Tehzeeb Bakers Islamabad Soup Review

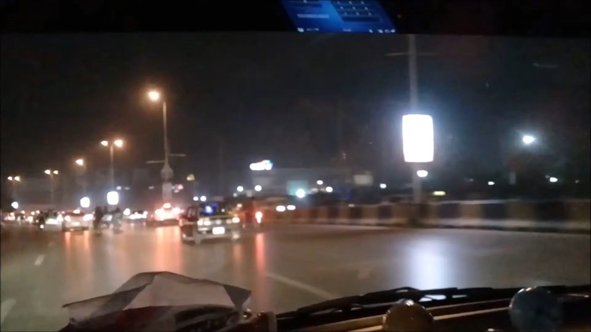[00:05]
پکوانت آج ایک بڑے مزے کا سوپ پینے جا رہے ہیں
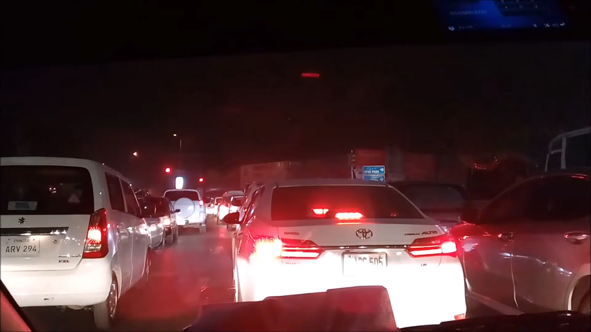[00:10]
یہ گھر سے اپنے آئی ایٹ کی طرف ہم جا رہے ہیں اور ٹریفک بہت زیادہ ہے